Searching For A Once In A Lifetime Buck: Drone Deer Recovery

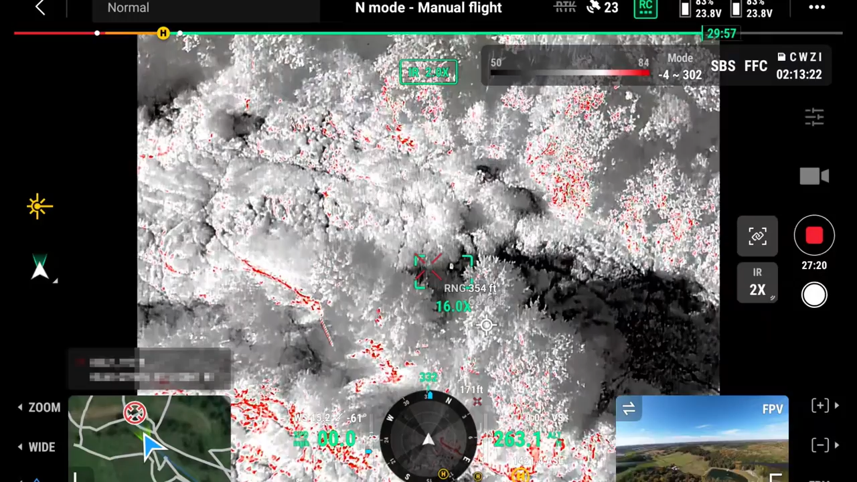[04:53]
Well, we're just going to try to find it with the color camera because the infrared is picking up lots of hot things. This deer is showing up white and thermal instead of showing up red. Yeah, because everything is so hot. The buzzers, they've been watching the buzzers all day.